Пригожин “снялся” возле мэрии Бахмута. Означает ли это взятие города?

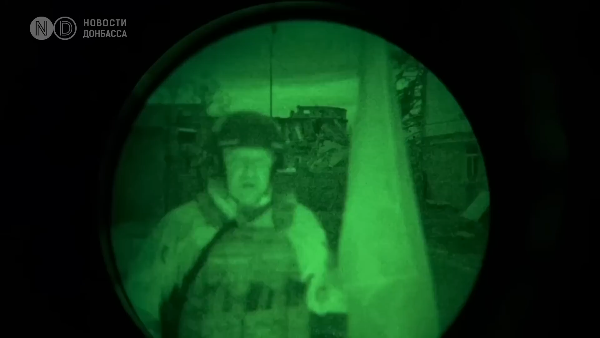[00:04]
что наемники захватили здание администрации Бахмута в Донецкой области. Его пресс-служба опубликовала видео, на котором Пригожин в темное время суток рассказывает, что над администрацией города был поднят российский флаг и знамя вагнеровцев. Юридически мы взяли Бахмут и командиры подразделения, которые брали администрацию и весь центральный квартал, понесут и поставят эти знамена.
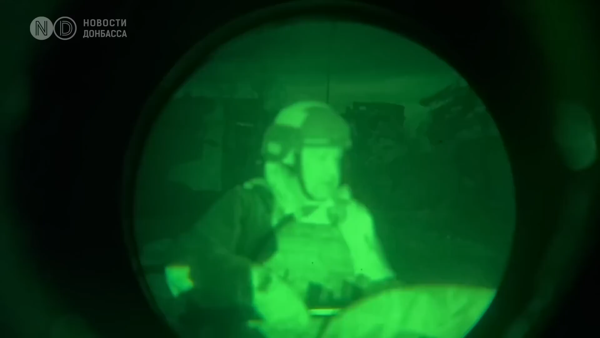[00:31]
Знамя ЧВК Вагнер. Это эти парни брали Бахмут. Юридически он наш. В западных кварталах остался противник. 2 апреля 23.00.